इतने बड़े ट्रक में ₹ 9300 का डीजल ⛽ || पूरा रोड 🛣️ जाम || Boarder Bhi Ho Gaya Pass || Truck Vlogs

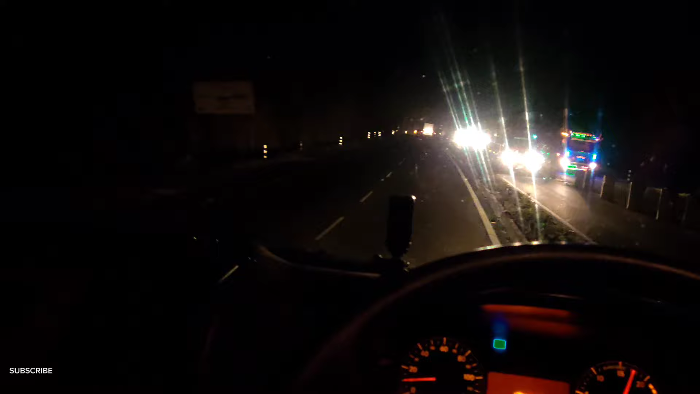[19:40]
गाइस 2 नंबर में आराम से चल रहे हैं, ये दोनों साइड भाई पहाड़ी है,